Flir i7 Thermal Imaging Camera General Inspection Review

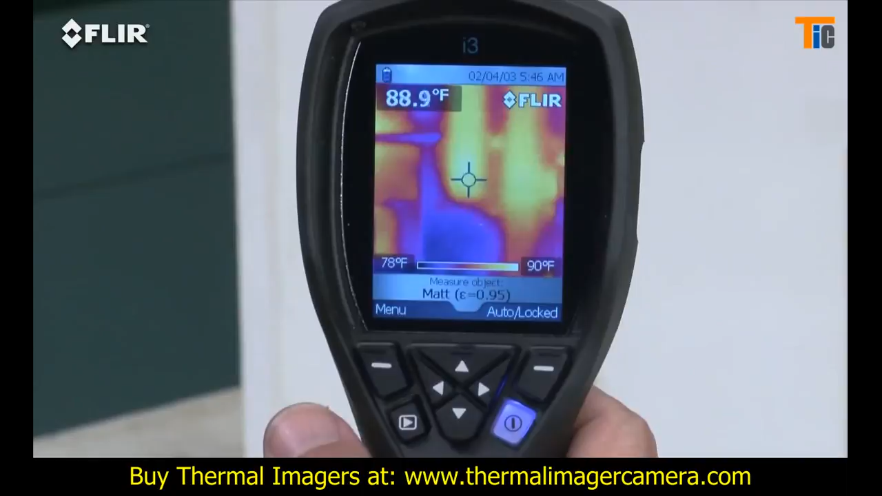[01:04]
On screen: spot 88.9°F, scale top 90°F, scale bottom 78°F
Compare that to a single-spot IR thermometer
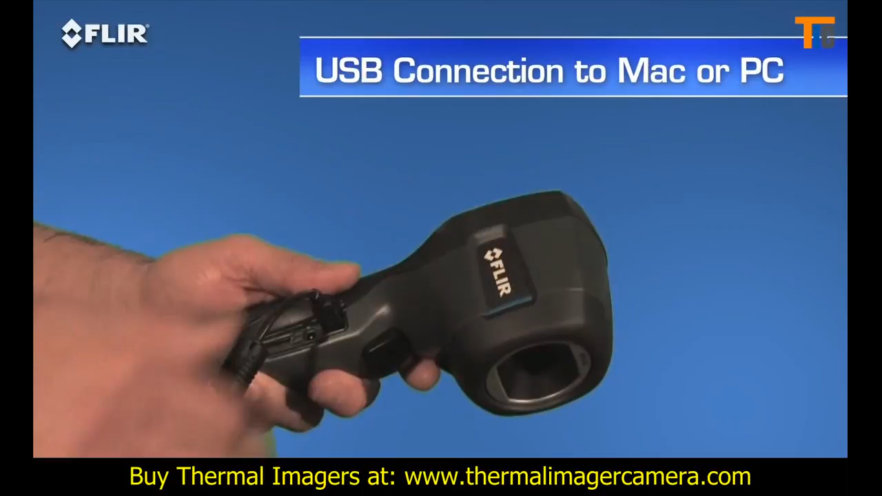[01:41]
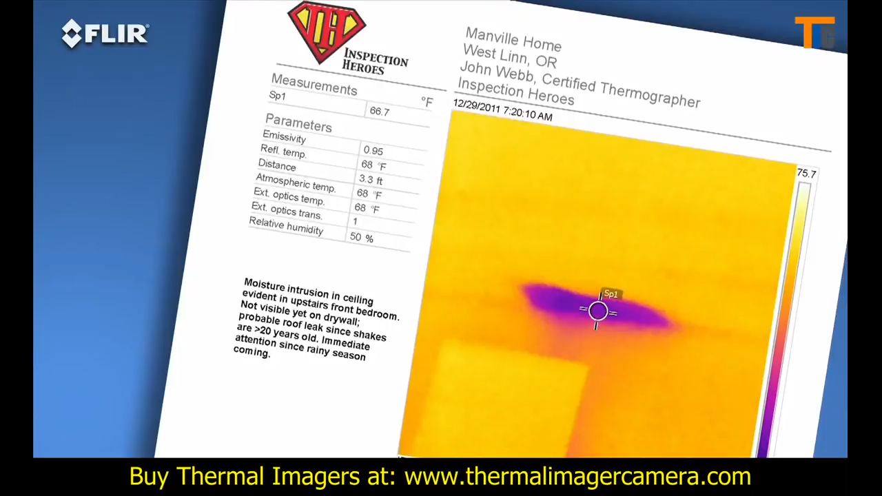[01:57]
On screen: spot 66.7°F
A great way to speed up repair decisions. Need more power? The FLIR i5 takes it up a notch. It's got a 100 by 100 detector that gives you over two and a half times the temperature measurement and image resolution,
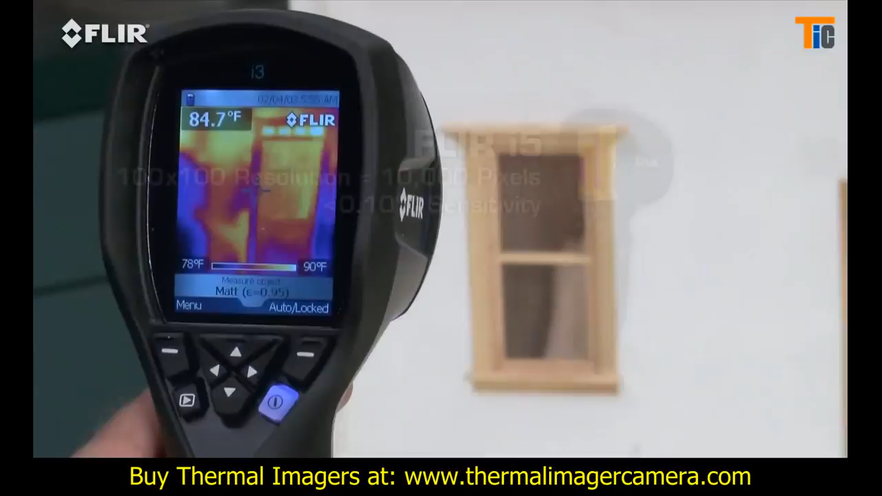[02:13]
On screen: spot 84.7°F, scale top 90°F, scale bottom 78°F
or 10,000 pixels, plus a wider view to cover more area in one shot, and greater sensitivity to boost the picture quality.
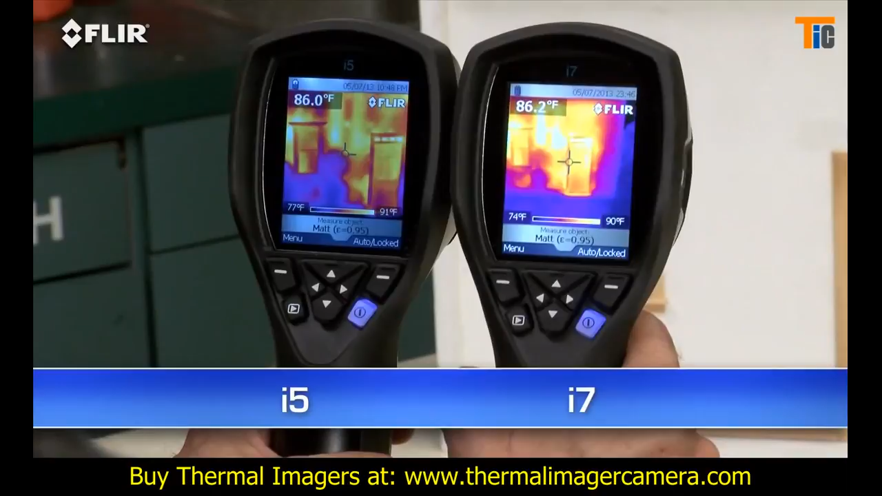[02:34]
It's also got the widest field of view to capture more of the scene for quicker scans. Along with the spot meter, an i7 also gives you an area box measurement tool. It's got an automatic marker that lets you find hotter and colder spots faster. Plus you can set an isotherm, which alerts you to specific temperature thresholds.